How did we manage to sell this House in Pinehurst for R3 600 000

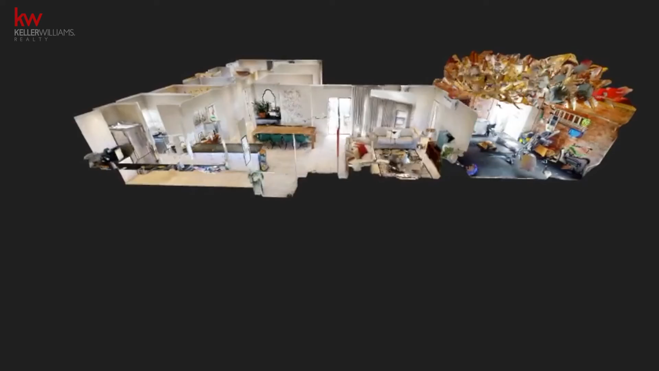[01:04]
Vervoer het in hierdie geval het die kooper in Tanzania gesit toe die huis geluist was, en kon hy met die behulp van sy foon en sy rekenaar door die huis stap.